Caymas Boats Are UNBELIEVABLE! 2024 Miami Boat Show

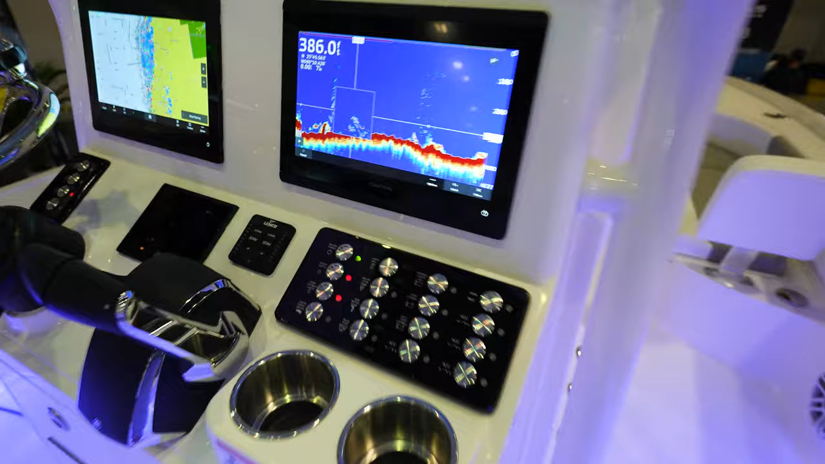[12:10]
Normal console or switching for Caymus. Acrylic panel all etched out with all the buttons and everything. Garmin's flush mounted.
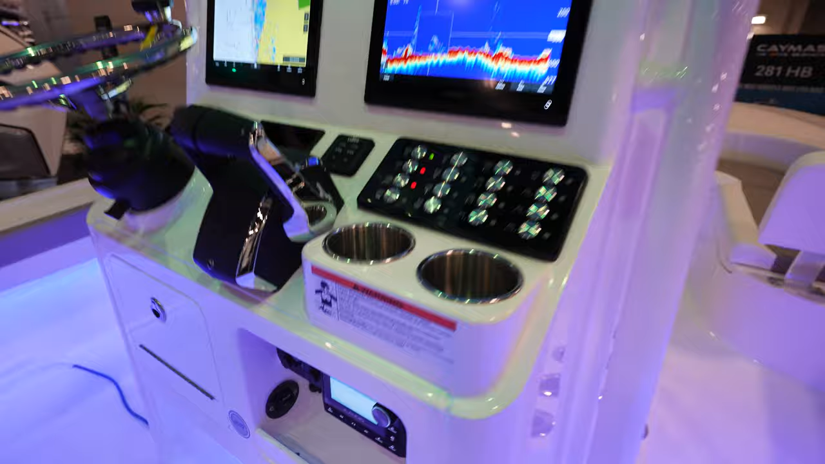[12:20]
Got your radio down in here. Key switches there. I liked how this is all indented.